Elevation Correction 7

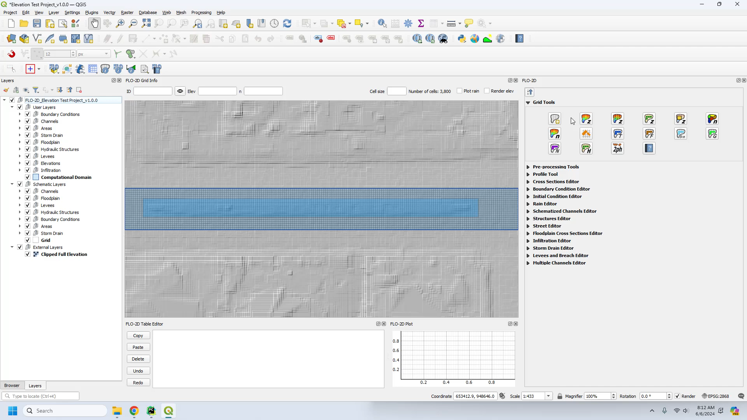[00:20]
I have the clipped elevation, which we don't need, but I do need to reset the elevation real quick, so that's why I popped it in, because this is the completed project.
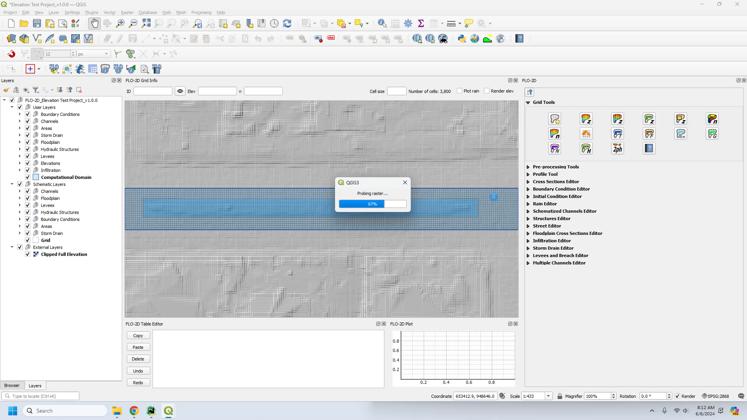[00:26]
So let me just reset the elevation. And now if you look at this, you can see that our median is inside our elevation. And so if I use this tool to correct elevation, I'm going to pick up the 10 based on the elevation polygon boundaries and click OK.
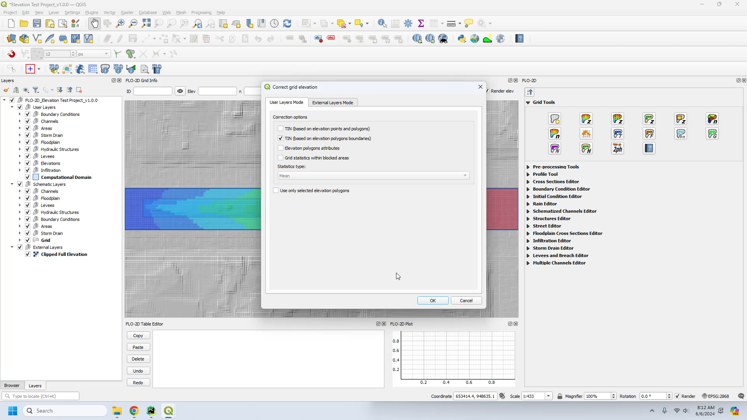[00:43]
And once you reset the elevation,
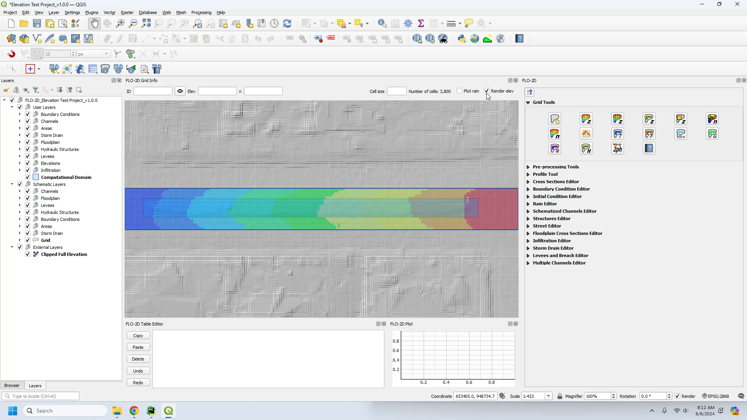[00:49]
you'll see that if you turn off the clipped elevation,